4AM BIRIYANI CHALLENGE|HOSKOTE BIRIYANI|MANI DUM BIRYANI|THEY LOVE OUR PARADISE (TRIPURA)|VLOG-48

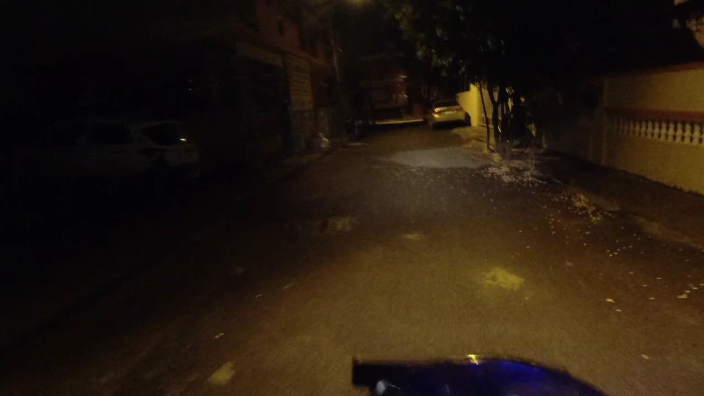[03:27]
सो ए वेरी गुड मॉर्निंग फ्रॉम हंटिंग माइल।
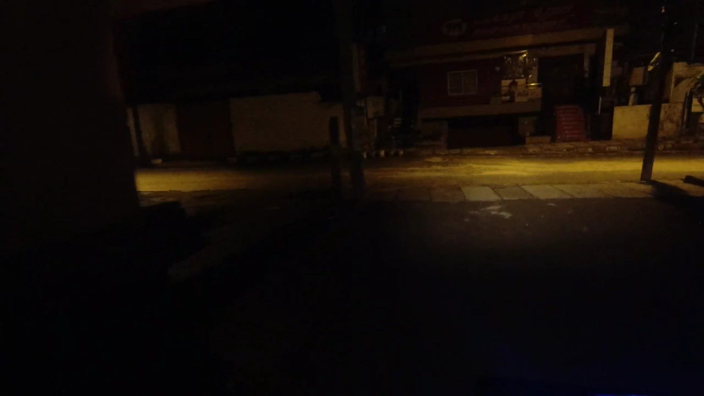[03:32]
तो निकल गए हम लोग अभी सुबह सुबह एकदम बहुकाल करने के लिए।
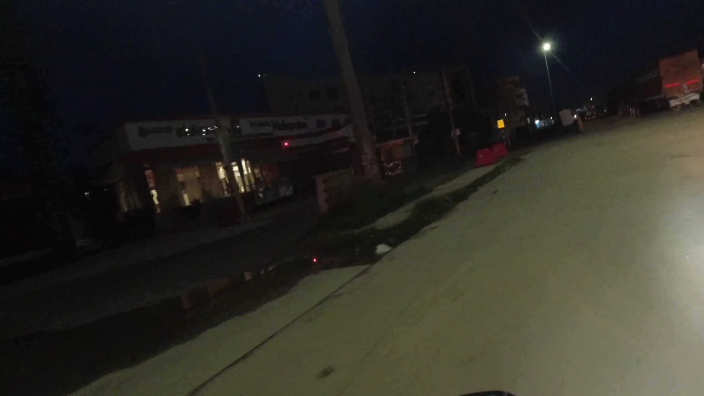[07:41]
पता नहीं क्या नाम है ये टोल का, मैंने देखा नहीं एक्चुअली।
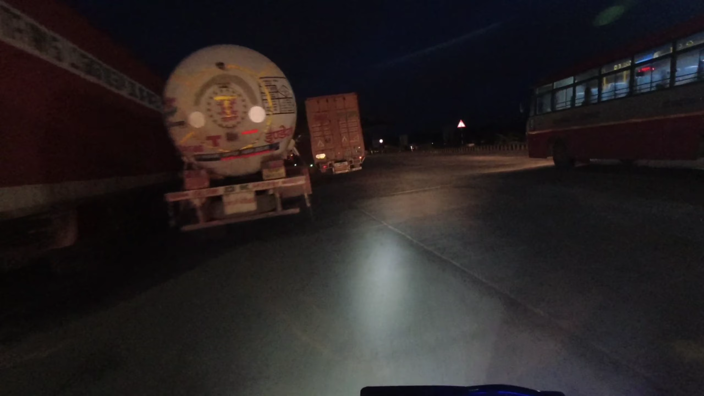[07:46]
2.1 किलोमीटर है और हमको टाइम लगेगा ओनली 3 मिनट, मतलब बहुत आस।
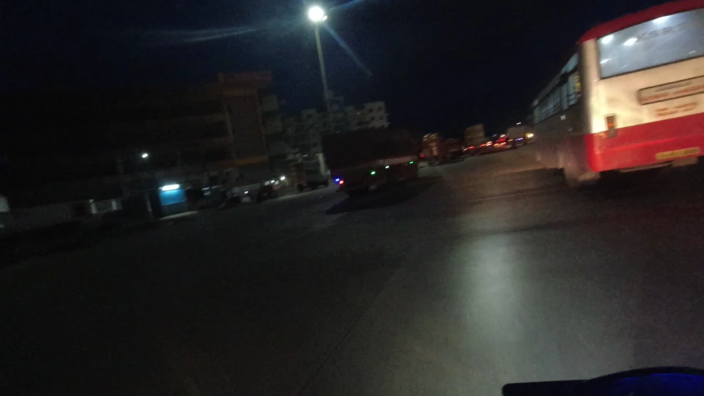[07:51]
ओके, होस्कोटे दिखा रहा है लेफ्ट जाना है हम लोगों को, शायद हम लोग होस्कोटे शायद आधा पहुंच ही चुके हैं, अभी ज़्यादा दूर नहीं है।
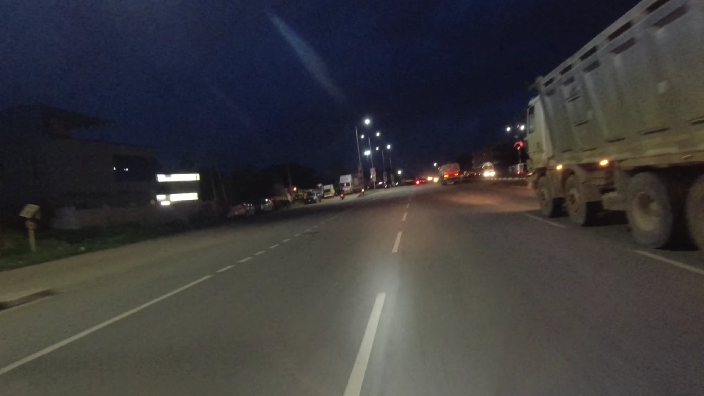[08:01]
उधर दिखा रहा है लेफ्ट में जाना, हाँ इधर भी दिखा रहा है लेफ्ट में जाना और 350 मीटर।
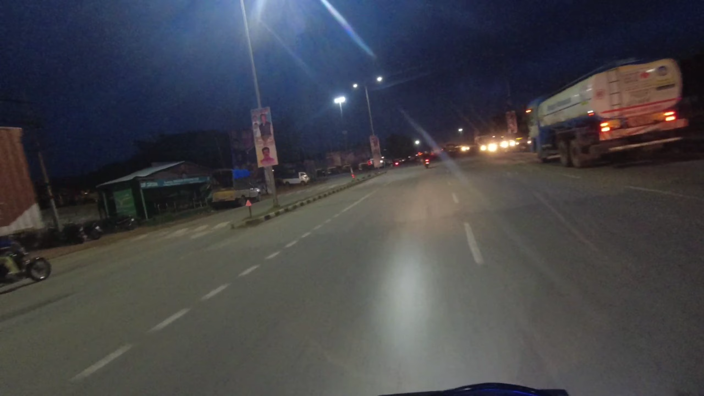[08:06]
ओके, तो यही है सामने वाला। तो अभी प्लान में थोड़ा चेंज आ गया, तो दोस्त लोग बोल रहे हैं मनी वाले पे जाएंगे, तो चलो देखते उधर ही जाते।